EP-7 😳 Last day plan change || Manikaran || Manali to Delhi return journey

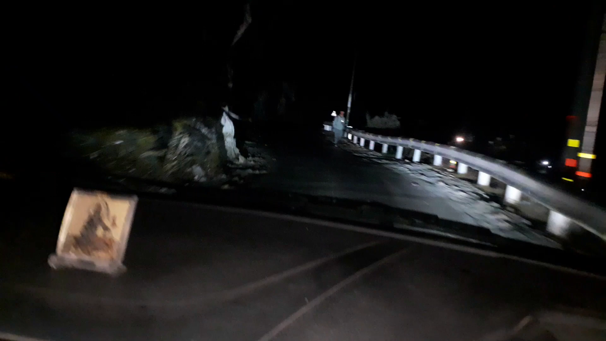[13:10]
टाइम हो रहा है अब 6:20, यानी कि इवनिंग के 6:30 बजने वाले हैं। हाँ, अंधेरा देखिए। और अब हम निकल रहे हैं यहाँ से दिल्ली के लिए।
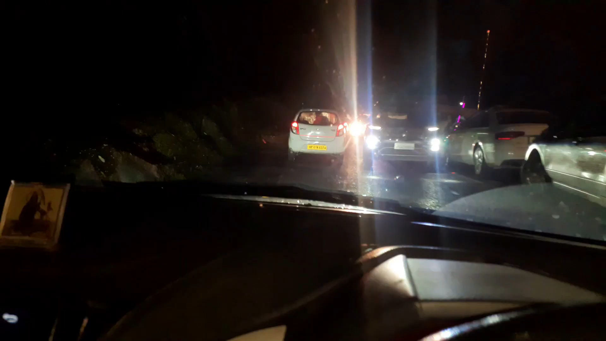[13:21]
बहुत ट्रैफिक हो रहा है यहाँ के हाईवे पे, ट्रैफिक हो रहा है बहुत ज्यादा।
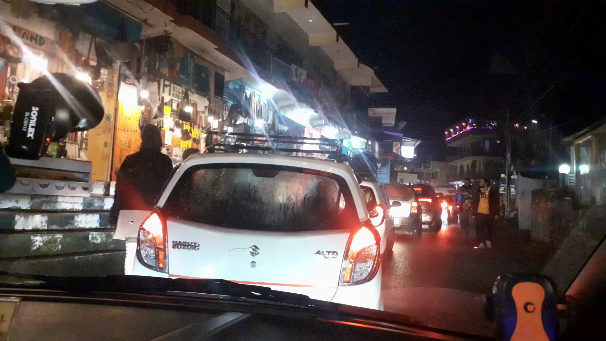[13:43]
ये यहाँ की मार्केट, हम निकल रहे थे, यहाँ ट्रैफिक हो रहा है।
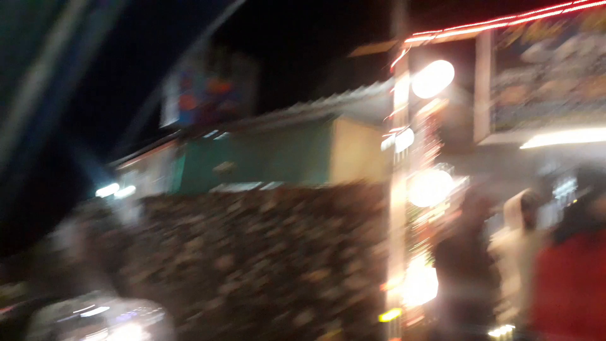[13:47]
ये कैफे है, गाने आने चल रहे हैं,
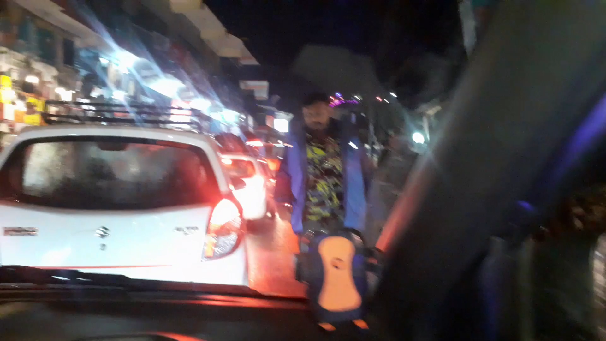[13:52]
ट्रैफिक हो रहा है काफी।
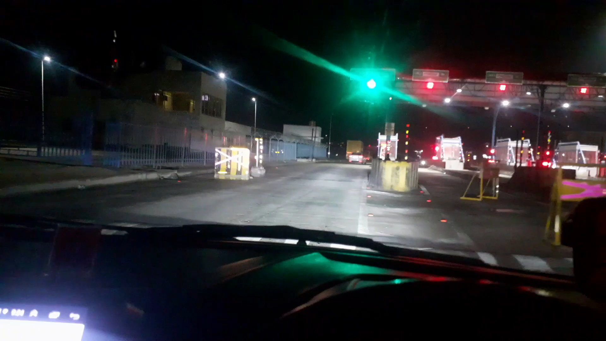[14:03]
ये हमारा फर्स्ट टोल आया है, जो कि टोल फ्री है, चल तो नहीं रहा है। ये मंडी से पहले आई है, मंडी यहाँ से ऑलमोस्ट अभी 40 किलोमीटर दूर है।
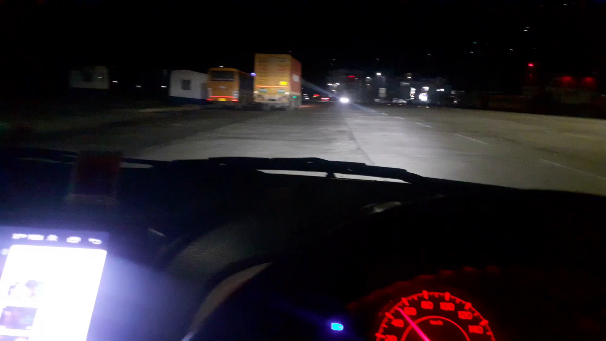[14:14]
भाई अभी देख रहे हो हाईवे पे कितनी तकड़ी फॉग हो रही है, नज़र में नहीं आ रहा। गाड़ी चल रही है 40 की स्पीड पे।
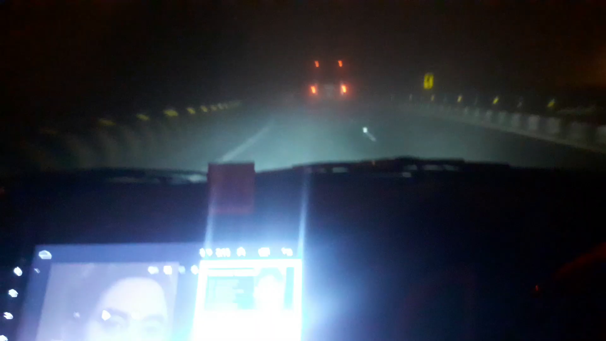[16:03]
भाई 3 बज रहे हैं रात के, 3:05 हो रहे हैं, 3:05 AM,
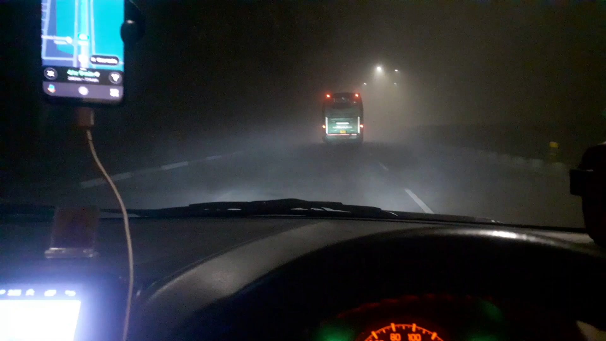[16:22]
और यहाँ पे ना चंडीगढ़ में भाई इतनी ज़्यादा फॉग हो रही है, मेरे को तो ऑलमोस्ट 40-50 किलोमीटर हो गए होंगे मैं इस बस के पीछे चला रहा हूँ, और नॉर्मली कंफर्टेबली चल रहे हैं बिल्कुल 40 पे 30 पे।